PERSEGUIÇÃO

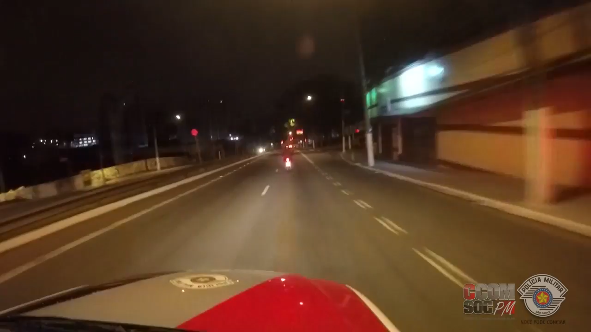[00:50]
Acompanhamento aí, moto é tudo suspeita. 8120. Você pode ir no policial. Confia pro filho. Vai. Vai pegar Genaro.
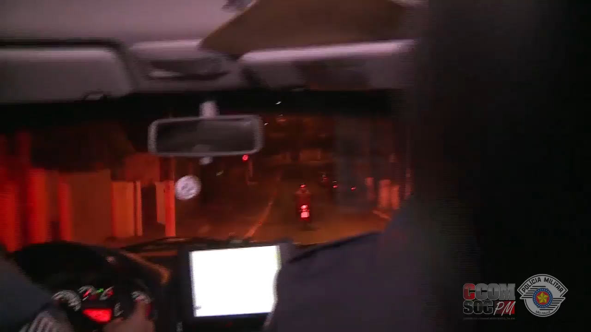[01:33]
Vai. Pinote, a moto se evadindo da equipe aí. Indivíduo é suspeito aí.